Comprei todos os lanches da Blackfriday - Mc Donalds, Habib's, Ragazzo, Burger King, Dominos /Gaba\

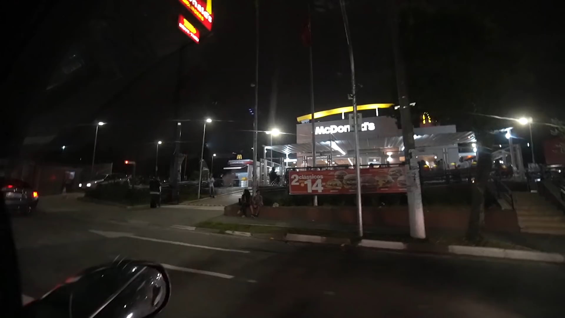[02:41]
Olha essa daqui Essa daqui é a do BK, olha o tanto de carro,
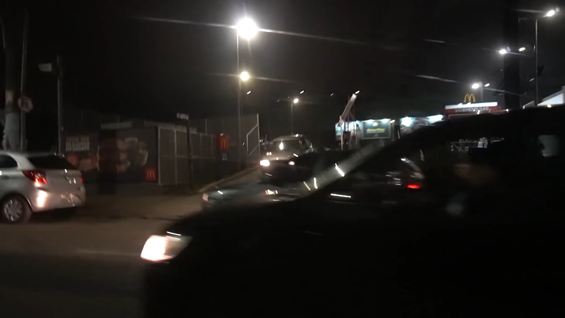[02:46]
moleque Isso aqui é a fila do BK Você sai do Mac e aí você continua Carro, carro, carro, carro, carro, carro
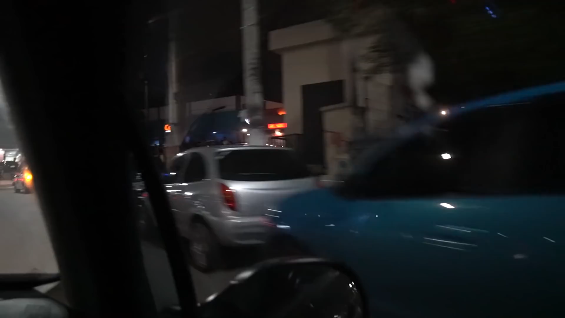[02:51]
Chegamos no BK, ó E a polícia fechou ali, ó Só abre quando é para fazer mais Quando puder entrar mais E olha o quanto de pessoas ali dentro,
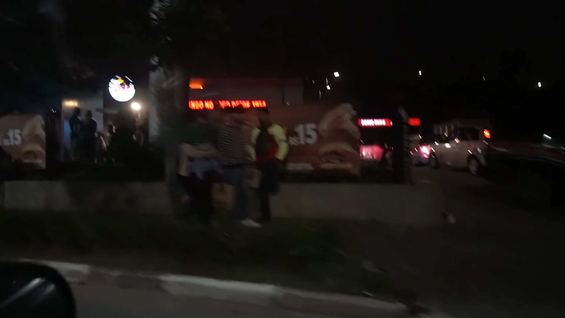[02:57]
mano Tudo isso é a promoção de 6 lanches por 15 Olha aqui esse formigueiro Está dando para o pessoal ver?
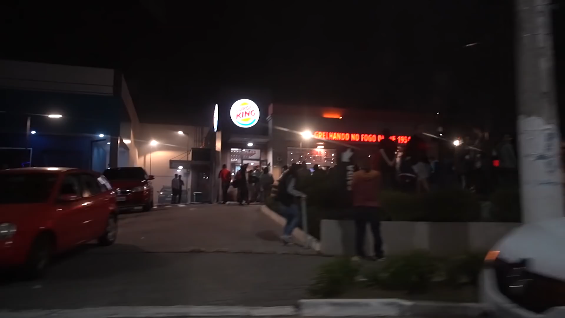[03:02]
Acho que sim Olha, esse moleque estava com uma bike só, mano Agora o moleque está com duas,
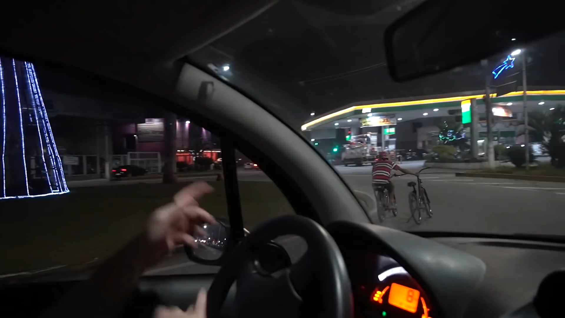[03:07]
ó Eu juro por Deus Ele acabou de passar do meu lado Chamando no grau Agora ele levou uma bike, ó Estourou Eu espero que seja do amigo dele Vamos embora Vamos para outro lugar Que aqui o clima está tenso Moleque, formigueiro sinistro Vamos para outro pico Galerinha,